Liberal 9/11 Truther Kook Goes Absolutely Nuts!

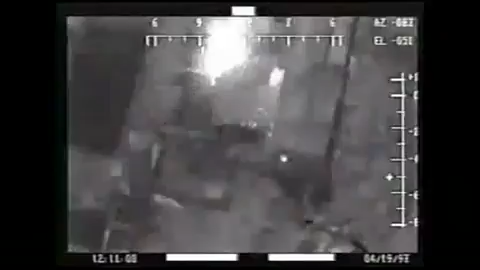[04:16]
At 12.10 p.m., the FLIR videotape shows at least two automatic weapons being fired into the back of the burning dining room, the only undamaged exit from the building.
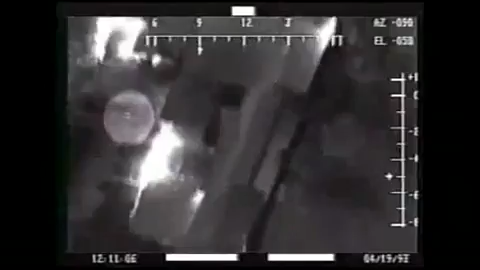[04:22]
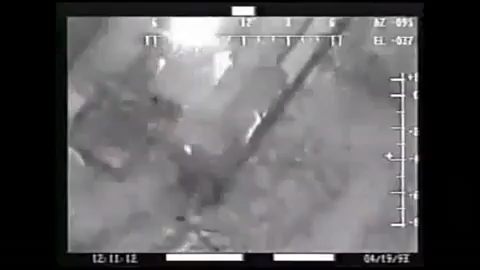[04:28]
And what we have is we have Venn firing automatic weapons, and they're firing into the burning building.
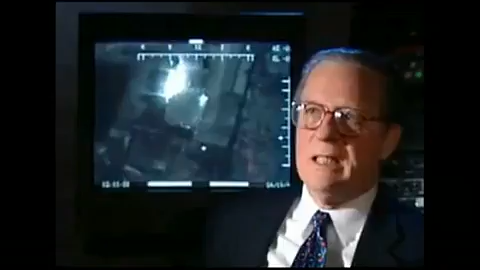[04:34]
I cannot remember something more sickening that I had to do to witness this.
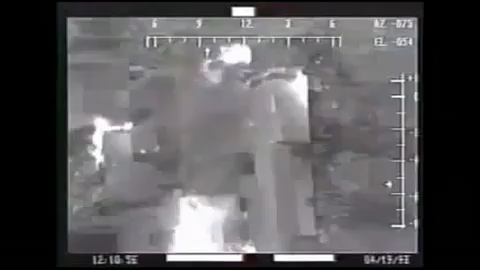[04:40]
According to the Justice Department report, at least 15 people were found shot to death at this location.
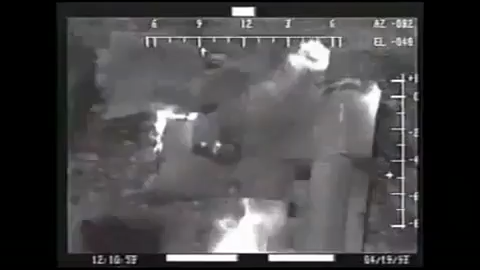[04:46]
They say, oh, well, it was all the Branch civilians' fault.